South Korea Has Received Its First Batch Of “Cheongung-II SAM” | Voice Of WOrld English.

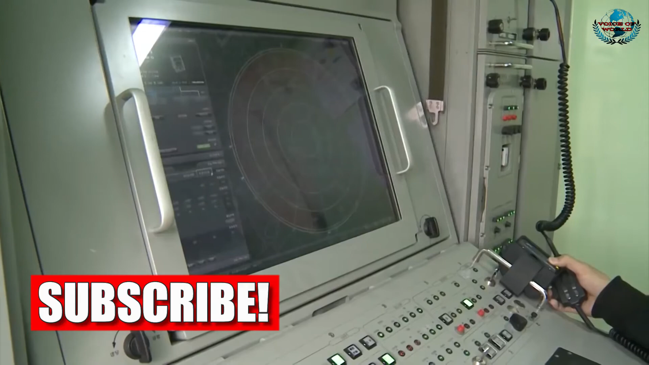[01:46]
The radar operates in the X-band and rotates at a rate of 40 RPM,
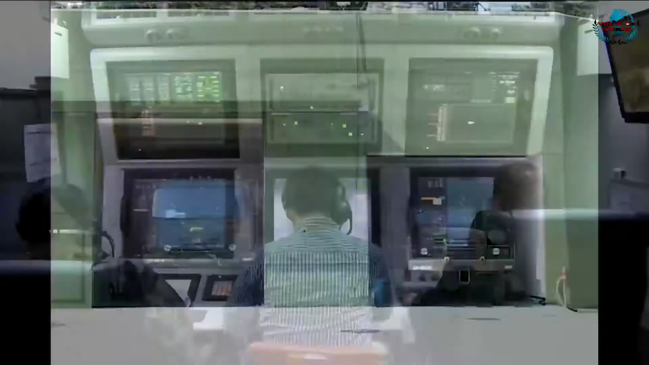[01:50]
covering up to 80 degrees in elevation.
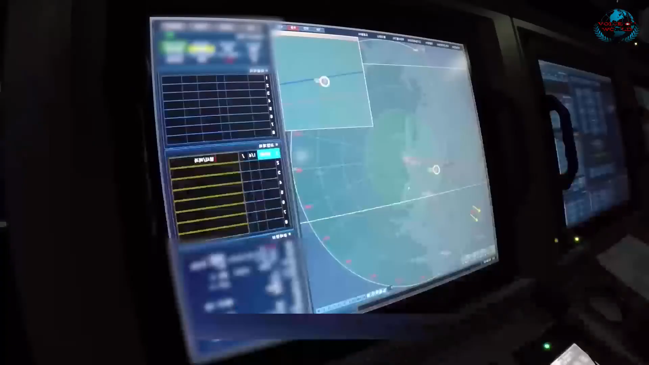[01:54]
It can detect targets within 100 kilometers,
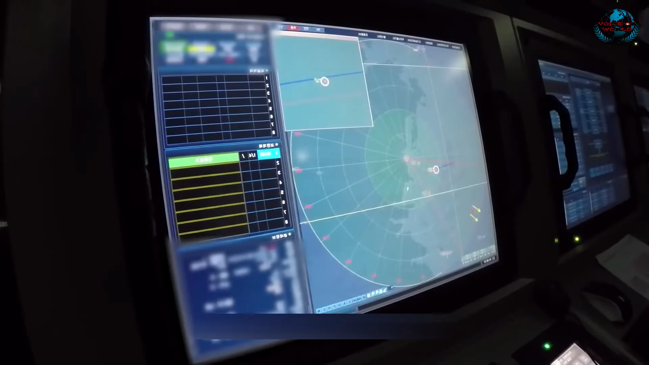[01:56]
62 Mi, and track up to 40 simultaneously.